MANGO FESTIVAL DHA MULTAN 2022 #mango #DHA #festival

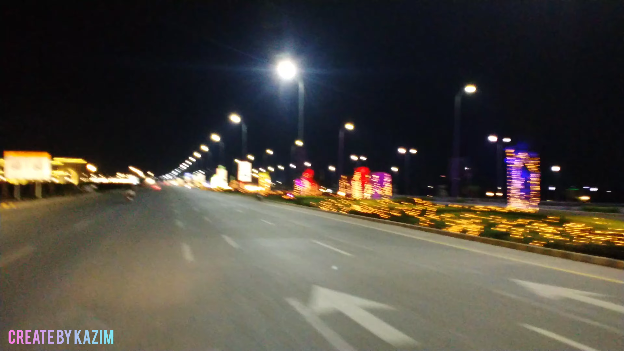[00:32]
سار زمین اولیا میں کافی زبردہ سیسن کی لائٹنگ کی بھی ہے انہوں نے بڑا ہی کمال کا محول بنائے ہیں
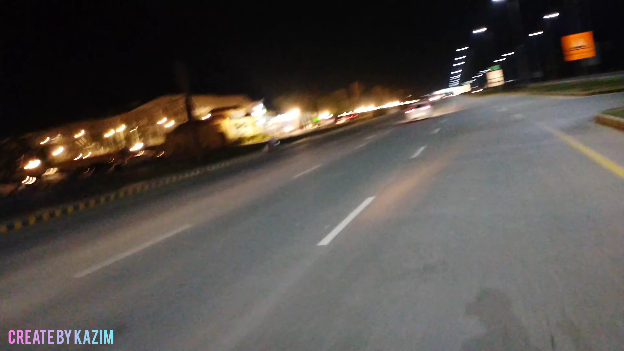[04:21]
ہوں ہوں ہیں ہم ڈی ایچے کے اندر ہی اور یہ میری لیفٹ سائیڈ پر آپ دیکھیں کہ ڈی ایچے کا سب سے بڑا زو